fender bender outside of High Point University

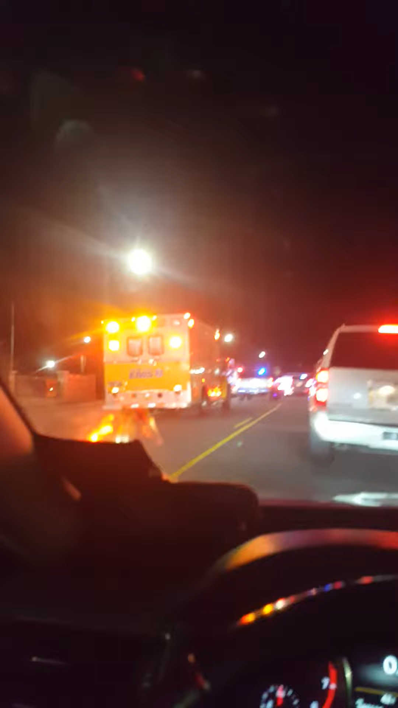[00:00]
Good evening and welcome to this edition of Newman's Own Travel Adventures. Driving around High Point, North Carolina. You never know what you're going to see. A little accident up here that's holding up traffic. Are we going to be able to get by or not? But, what exactly is the hold up here?
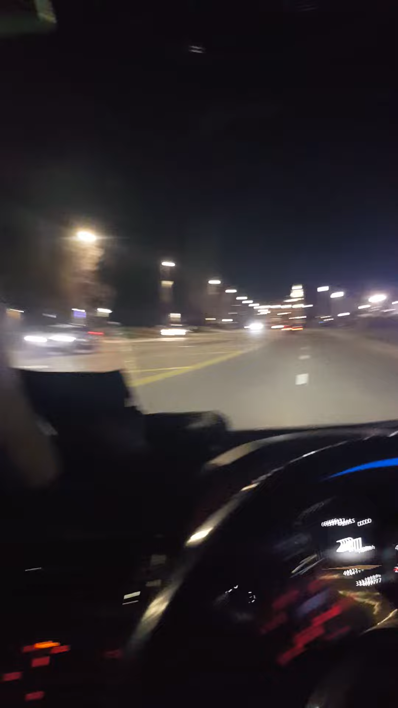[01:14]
And that was a bit of action here from High Point, North Carolina.
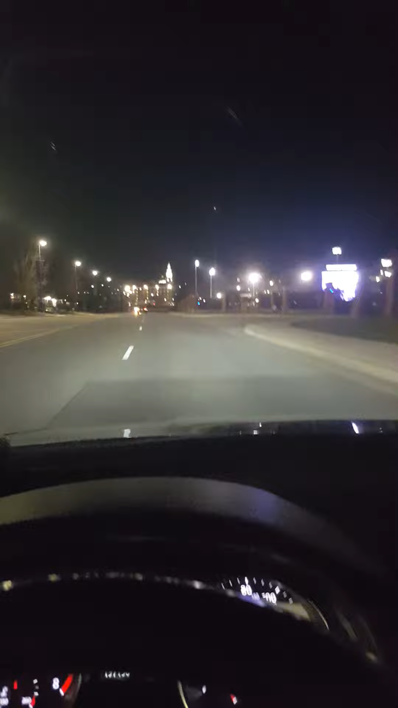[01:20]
Right outside of High Point University.